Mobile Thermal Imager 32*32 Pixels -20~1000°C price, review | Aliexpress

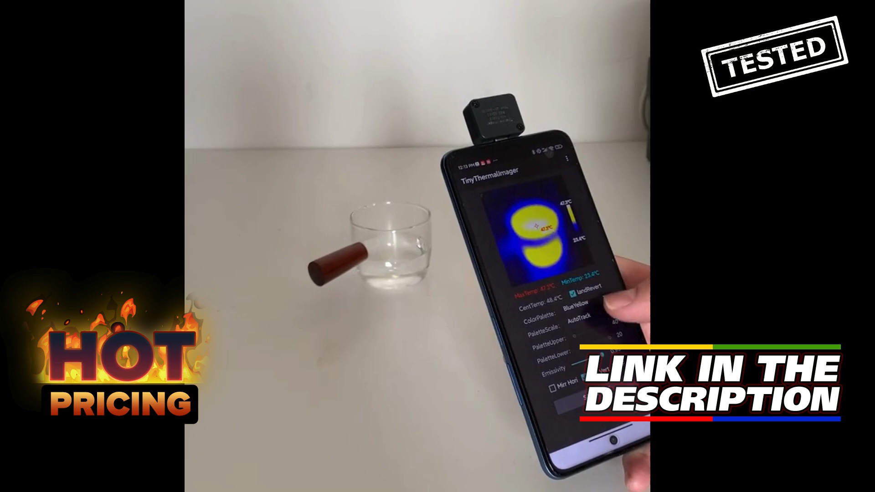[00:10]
With a temperature range of 20-1000 degrees Celsius, this infrared camera is perfect for a variety of applications, from home maintenance to industrial inspections.
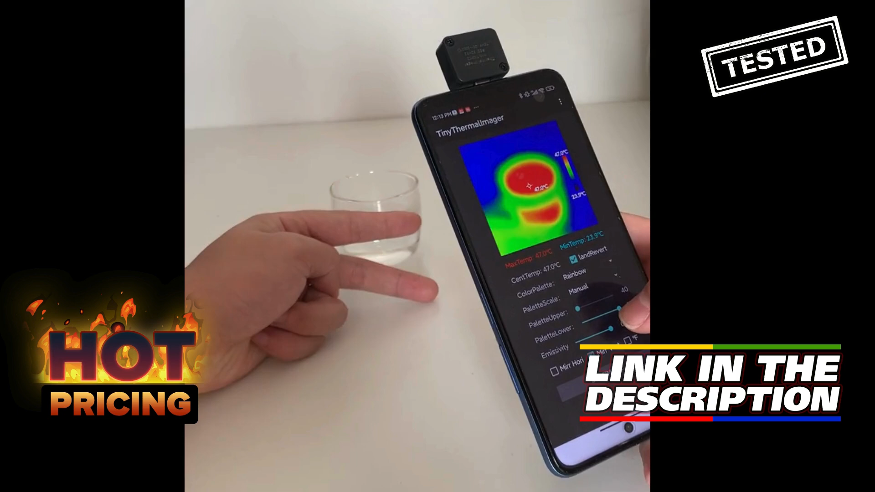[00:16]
The 32x32 pixel resolution provides clear and detailed images,
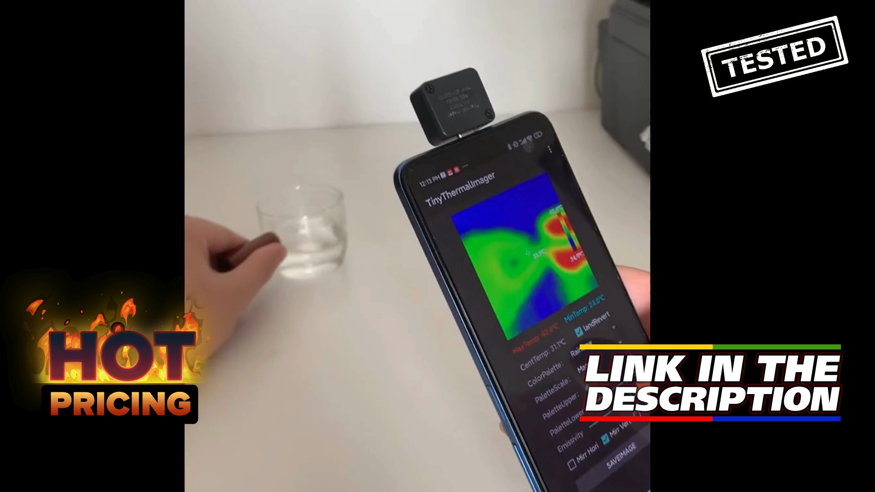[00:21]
allowing you to quickly identify hotspots or temperature variations.